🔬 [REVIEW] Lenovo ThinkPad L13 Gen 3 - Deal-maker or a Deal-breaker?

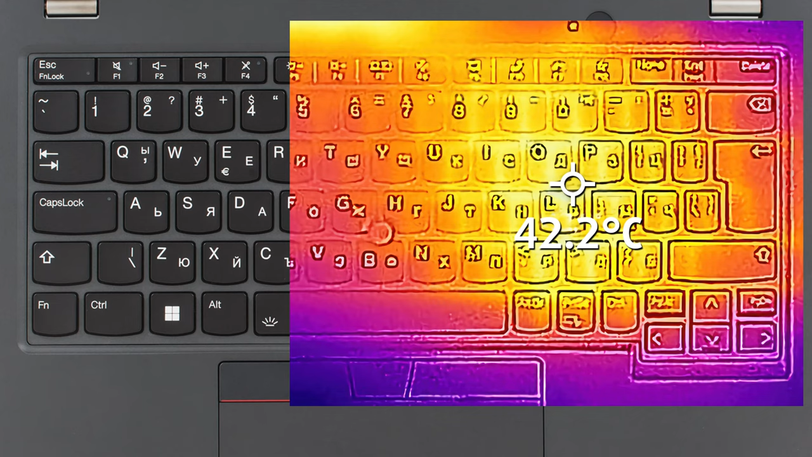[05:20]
On screen: spot 42.2°C
which is totally fine. Lastly, we have to take a look inside the device.